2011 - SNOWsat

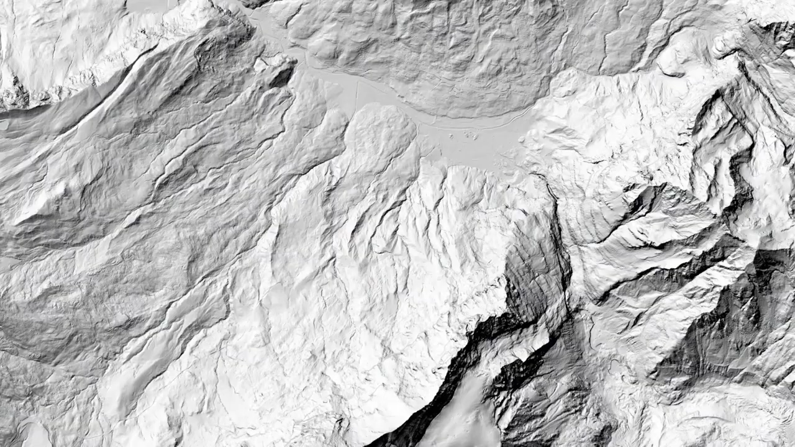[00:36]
Es wird im Sommer angefertigt und ist die Bezugsgröße für den Winter.
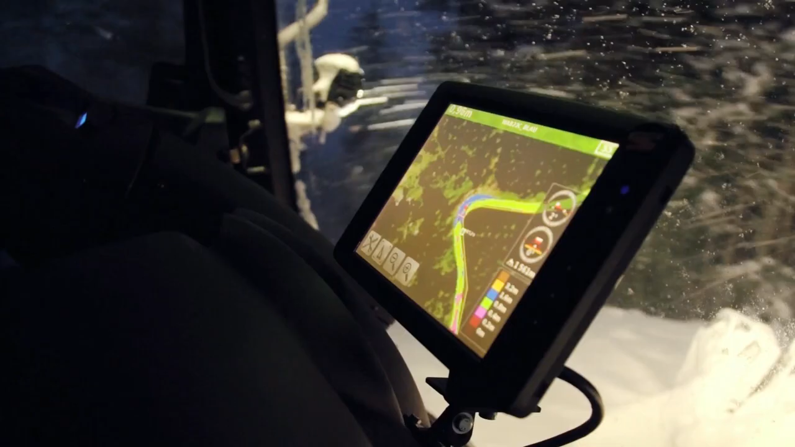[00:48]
Das Display im Pistenbulli zeigt dem Fahrer somit immer, wo er bzw.